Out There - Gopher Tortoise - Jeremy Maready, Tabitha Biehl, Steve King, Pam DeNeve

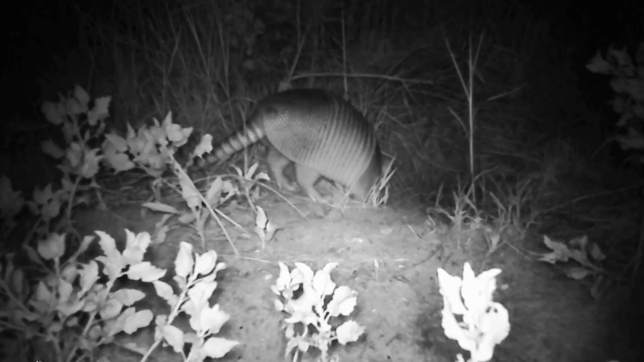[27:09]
We have 37 cameras and then if you have 10,000 pictures on each little camera, it's a lot of work.